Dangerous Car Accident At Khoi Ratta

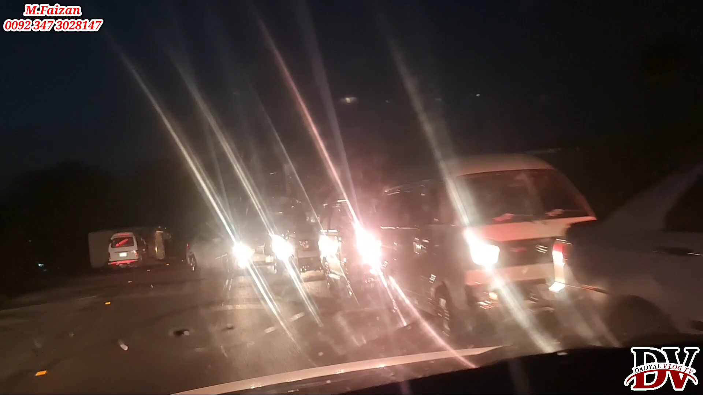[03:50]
بڑی ٹریفک ساری جام ہوئی یکدم ہو اجا مسے مسے ایکسیڈنٹ بھائی جان لائٹا ڈم کرو لائٹا ڈم